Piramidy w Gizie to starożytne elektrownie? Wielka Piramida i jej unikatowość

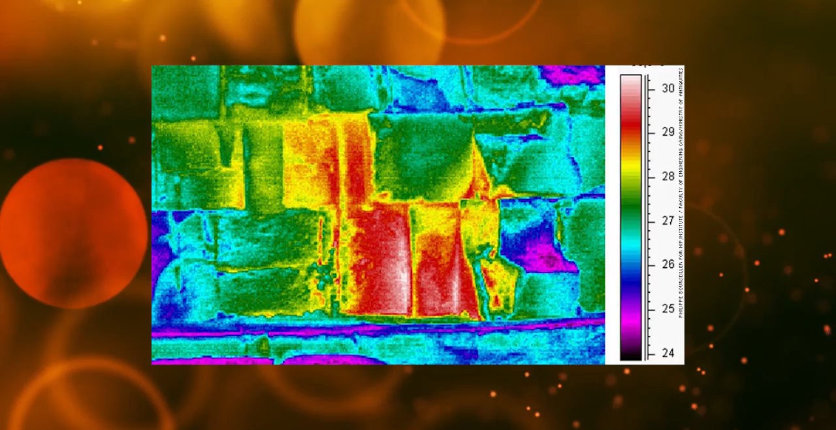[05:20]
W tej samej piramidzie przy wielkim portalu jeden z kamiennych bloków znajdujących się nad nim jest
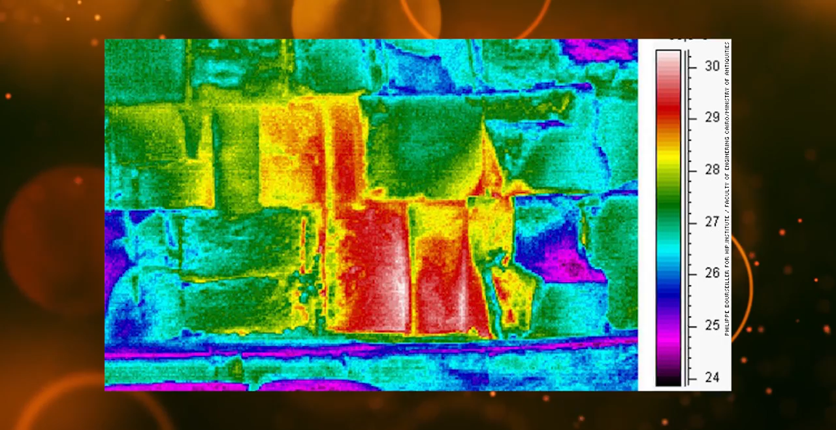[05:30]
istotnie cieplejszy niż analogiczny po odwrotnej stronie. Badacze byli osłupieni i mieli problem, aby racjonalnie wyjaśnić wyniki z przeprowadzonych badań.
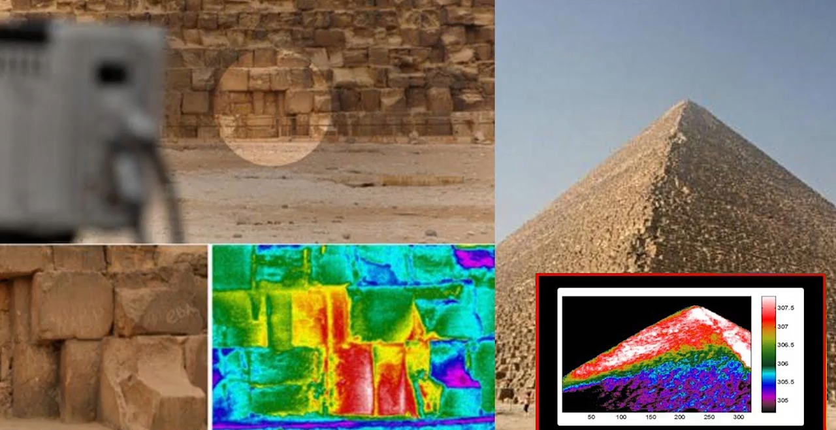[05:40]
Najprawdopodobniej za cieplne anomalie odpowiadają nieodkryte dotychczas pomieszczenia lub obiekty, jednak część naukowców nie wyklucza, że anomalia może mieć związek ze specyficznym akumulowaniem energii elektromagnetycznej.